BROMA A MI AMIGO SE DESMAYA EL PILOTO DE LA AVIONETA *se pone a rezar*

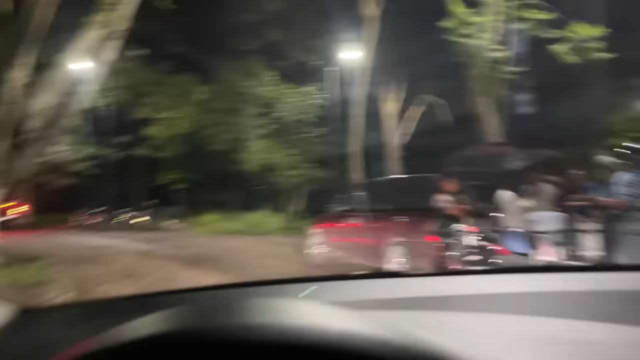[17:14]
Cada gente se estaciona, se agarra su botellita.
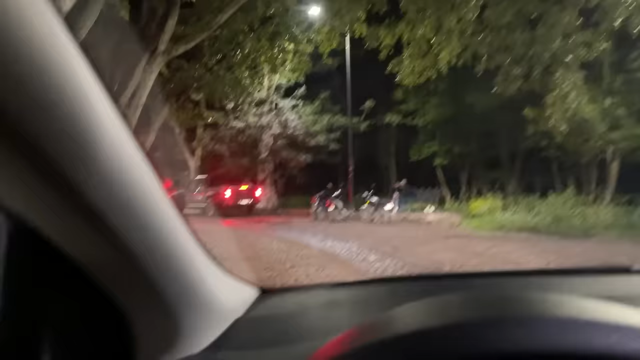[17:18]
Pues es un lugar así donde puedes tú venir a relajarte, hacer tu fiesta hasta familiar, ¿eh?